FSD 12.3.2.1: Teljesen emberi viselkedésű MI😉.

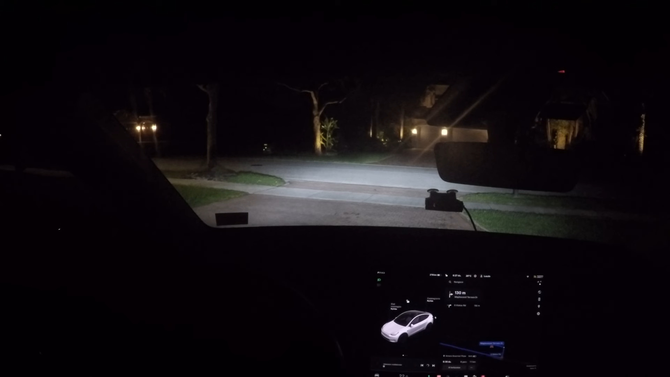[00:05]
Jó, most a 12-es verziói FSD-vel fogunk elmenni egy olyan helyre, ahol a pizzát szoktunk vásárolni. A pizzaria már zárva van, később este van, fél kilenc este, és azért megyek arra, mert ott útba esik több olyan probléma is, amit a 11-es verzió sem tudott még rendesen végrehajtani. Úgyhogy nézzük meg, hogy én itt most elindulok.
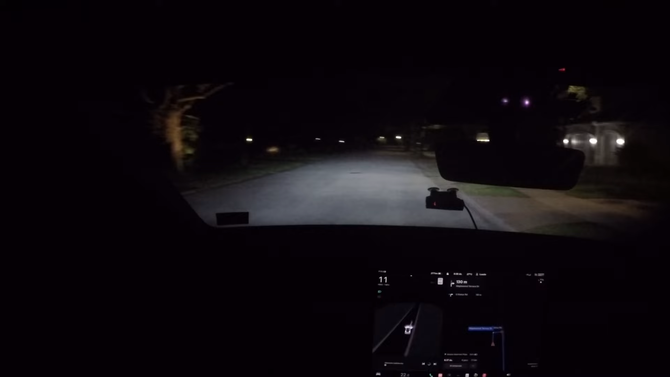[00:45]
Így, be van kapcsolva, visszapillantolt hükörbe, nem látok semmit, mert sötét van. Először is lakótelepen belül úgy döntött, hogy 22 sebességgel megy. A sebességtartó automatika az automatára van állítva, tehát az autó fogja meghatározni a megfelelő sebességet. Itt van a sorompó, lelassított.
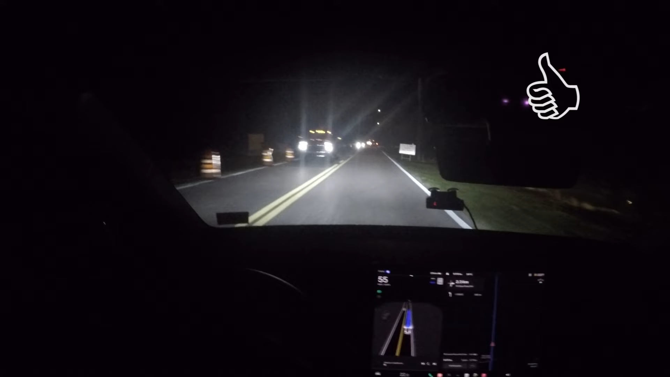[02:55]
hogy elénkanyarodik, vagy kimegy a körforgalomból. Aztán amint kiment, nem állt meg a mi autónk, ment tovább. Annak ellenére, hogy jött ugye a körforgalomba befelé egy másik autó, de az még messze volt ahhoz, hogy minket zavarjon. Tehát ez teljesen emberi viselkedés volt, én pont így csináltam volna. Ez nem egy jó pont, ez legalább 2-3 jó pont a jelenlegi verziónak.
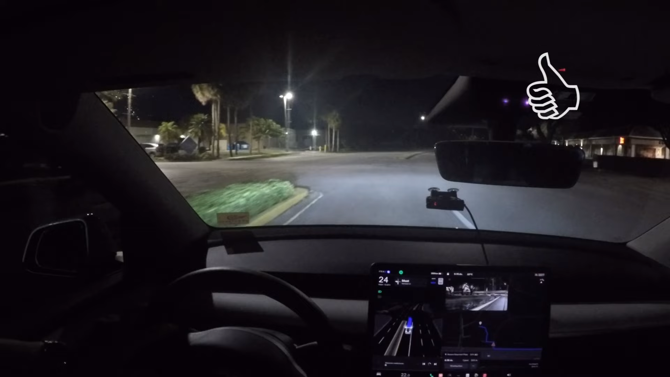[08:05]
Mögöttünk most hülyét kap az autó, mert azt hitte, hogy itt meg tud minket előzni, de olyan jól átmentünk rögtön a bal sávban, hogy erről nincs szó. És itt most ugye lassan megyünk. Megint hülyét kap a mögöttünk jövő autó, mert szerintem ő gyorsabban menne, de ez nem probléma nekem. Itt állandóan rohangálnak keresztül kasul. És itt most ki fogom próbálni azt, hogy halszálka-szerűen be tud-e állni egy parkolóba előre.
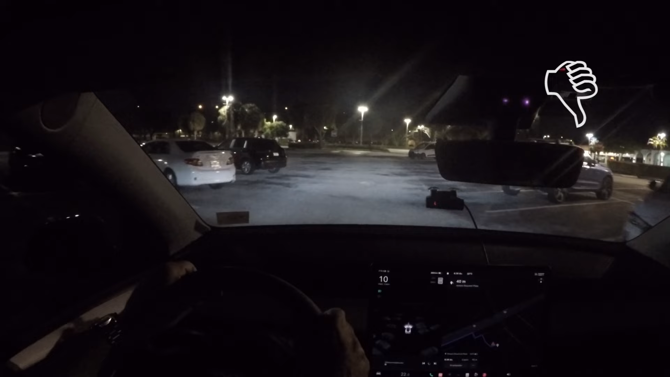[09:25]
hogy ez az előre parkolás nem működik.
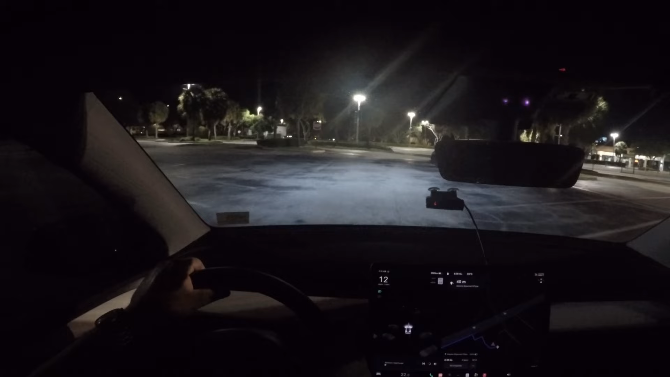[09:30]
Valószínűleg a hátrafele parkolást várja, hogy hol tudna hátrafele parkolni. Most megnézzük, hogy itt ugye van olyan hely is, ahol lehet hátrafele parkolni. Azt hiszem. Bemegyek egy ilyen utcába, tehát bemegyek forgalommal szembe,
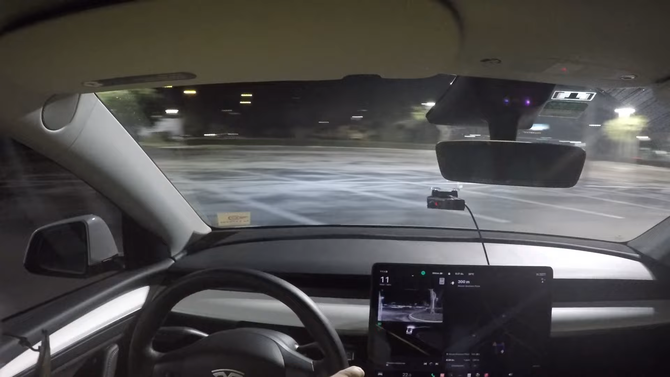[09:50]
és itt majd lesz neki olyan, ahol hátrafele parkolhat, ha éppenséggel nagyon akar.
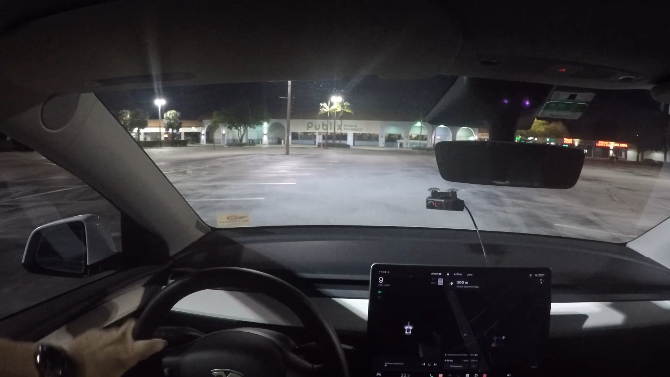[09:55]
Nem veszi észre. Nem veszi észre. Úgyhogy ezt most hagyjuk, mutatja is, hogy forgalommal szembe megyek. Nincs emi jelentősége.
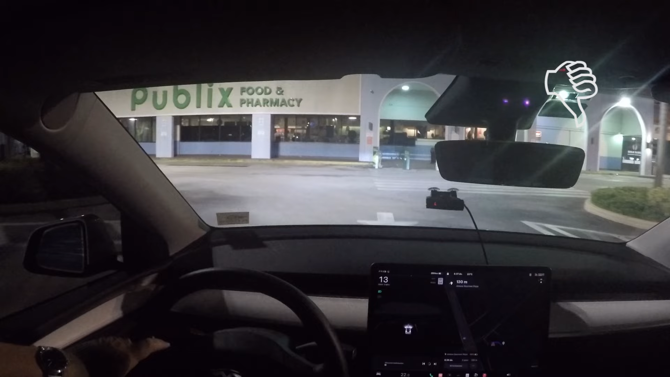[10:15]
Azt hiszem én itt most kikapcsolom ezt a felvételt. Vagy nézzük meg, hogy hogy megyünk haza. Azt azért jelezném, hogy teljesen... Itt vannak való oldalon parkolók, itt vannak a parkolók, na parkoljunk be oda, ok, hátrafele, indítás, beparkolunk.
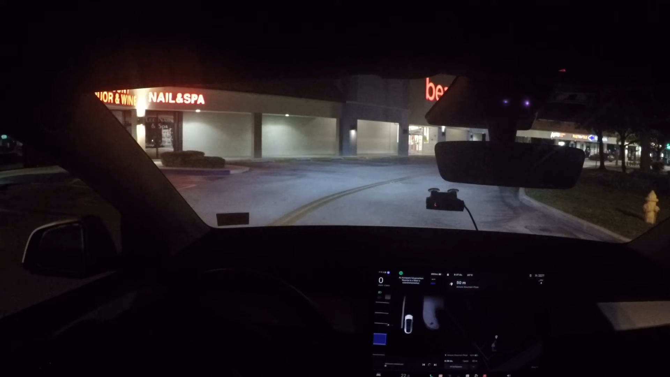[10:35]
Csak már nehogy úgy menjünk haza, hogy nem parkoltunk egyet se, senkit nem akadályozunk túl, később van, senki nem jön erre, nagyon klasszul be fogunk parkolni két vonal közé.
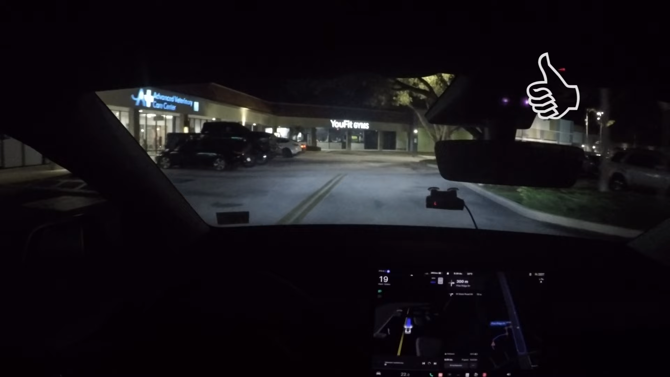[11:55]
Itt Bóklászik nyitva az autó ajtaja. Na jó, ez az autó itt éppen villantotta a tolatólámpáit, de végül nem tolalt, úgyhogy megyünk tovább. Marha jól észreveszi a dolgokat. Komolyan mondom, azt a gyalogost én nem vettem észre. Hogyha elém jön, nem mondom, hogy elcsapom, de esetleg volt egy kis esélye, hogy kellemetlen helyzetet okozok neki, vagy ő nekem.
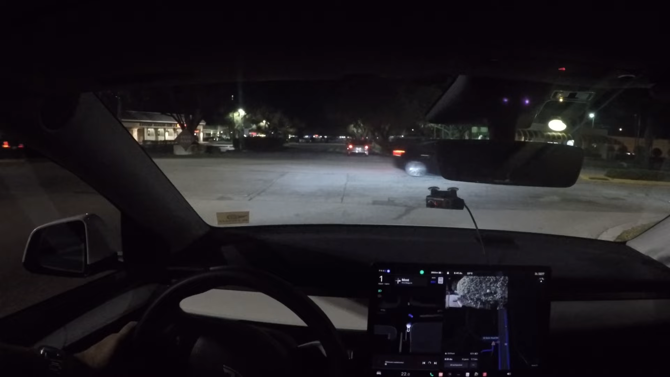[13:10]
Ez az autó nagyon siet. Igaz, neki volt elsőbsége, mert ő már előbb ott állt.
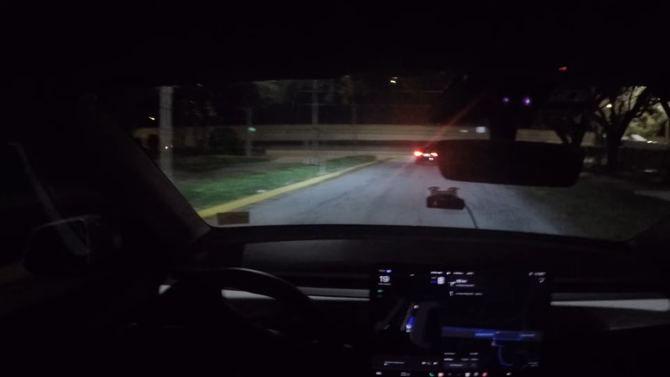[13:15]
Itt van egy stop tábla. Itt senki nem szokott megállni. A Tesla gondolom megáll. Az az előttünk áthúzó autó, az most jó hangos, kipufogó dübörgéssel elhúzott. Itt egy kicsit lassan hezitálva megyünk. Oké, most itt nekünk balra, át kell menni majd a bal oldali sávba. És én szerintem ezt érzékelte is, hogy van ez az autó, amit meg kell várnunk, hogy elmenjen. És legbalra kell átmennünk.
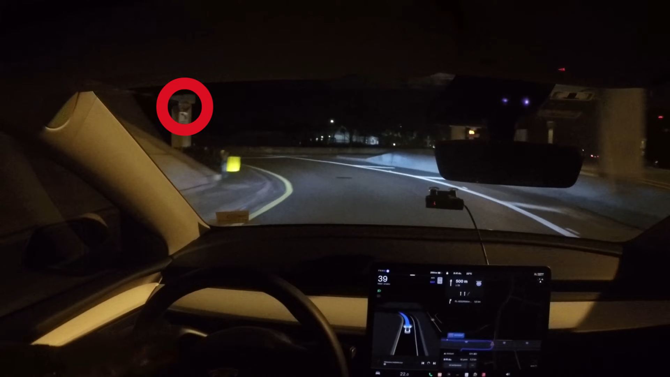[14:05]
Ugyanis itt van egy stopp tábla, stopp tábla, stopp tábla, nem állt meg a stopp táblánál. Oké, minden esetre a mögöttünk levő autó se állt meg a stopp táblánál. Meg kell mondani, hogy a stopp tábla sötét volt. Semmi fény nem vetült rá. Én tudom, hogy stopp tábla van, meg volt keresztben egy vonal. De azért itt illik megállni, mert több irányból is elénk kanyarodhatnak.
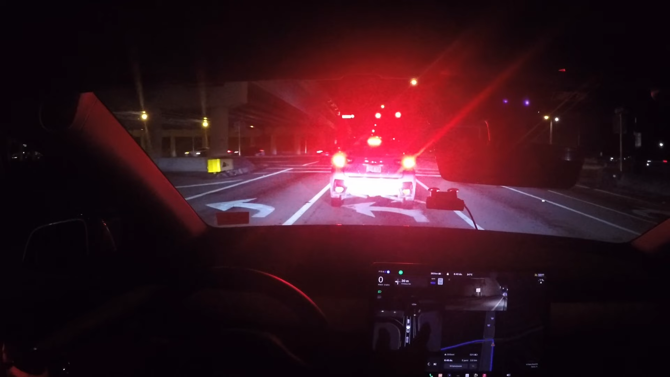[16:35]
Mint hogyha a bal kerék mellett nincsenek szaggatott vonalak, csak a jobb kerék mellett. Tehát én ugyan figyelek, de ezzel nem lesz itt semmi probléma. Amivel a probléma lesz, Most akkor egy kicsit gyorsítunk. Tessék, itt az autó tök rossz sávban állt.
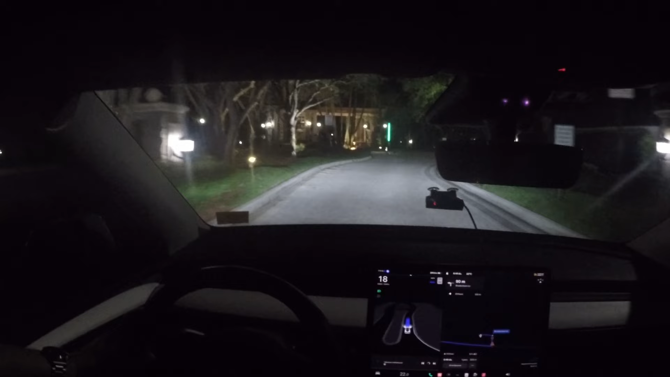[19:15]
Érdekes módon, ja igen, ott a sorompó hülyéskedik szerintem, meg nem volt ott bent senki. Na, na, na, na, na, megáll, nem áll meg. Hát, lezárom ezt, mert most itt probléma van, de nem az autó problémája, a sorompó probléma.